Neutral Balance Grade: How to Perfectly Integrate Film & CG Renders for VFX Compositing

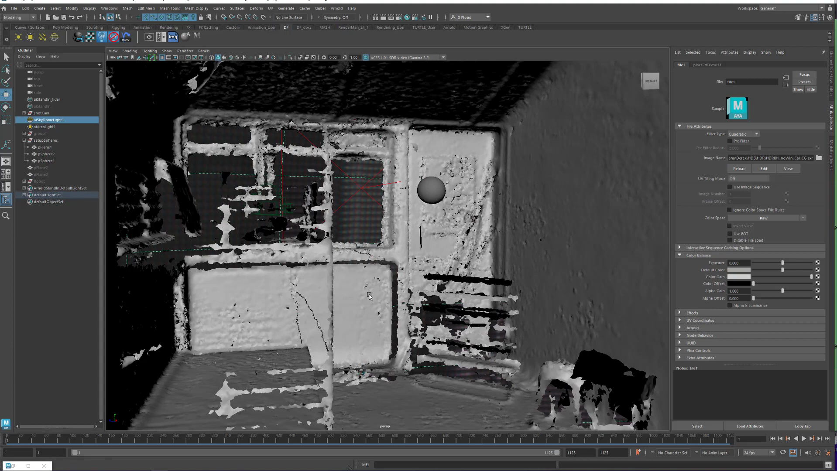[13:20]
And we have here this nifty LiDAR scan. So we can kind of see where we're at in the room. And then we've got our motion tracked camera. Let me hide the LiDAR.